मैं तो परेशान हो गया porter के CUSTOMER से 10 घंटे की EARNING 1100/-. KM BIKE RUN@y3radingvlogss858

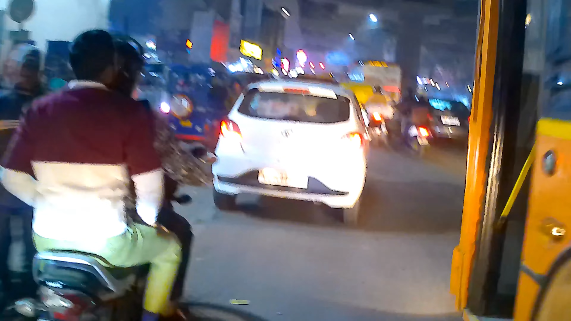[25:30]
ट्रैफिक दिखा रहा है ना, पूछो मत, बहुत ही ज्यादा।